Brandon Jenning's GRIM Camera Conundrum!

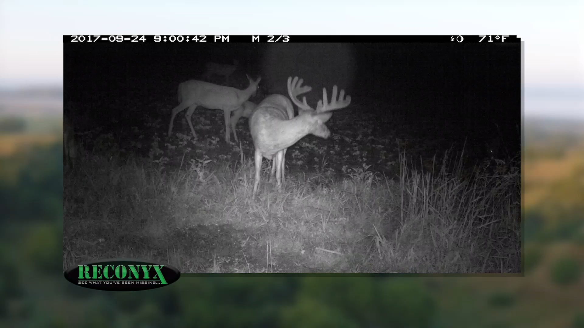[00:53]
And we've had mature bucks on this food plot a lot here in the last three days. And one of the bucks we're looking for named Grim actually came through here and went to bed at 610 this morning.
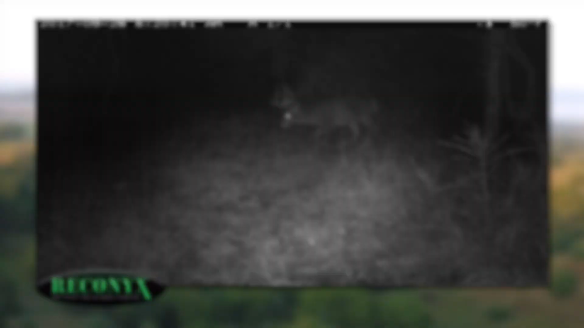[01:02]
You gotta figure he's bedded within a couple hundred yards of us in here somewhere. You know there have been several deer moving early tonight and we're watching several smaller bucks.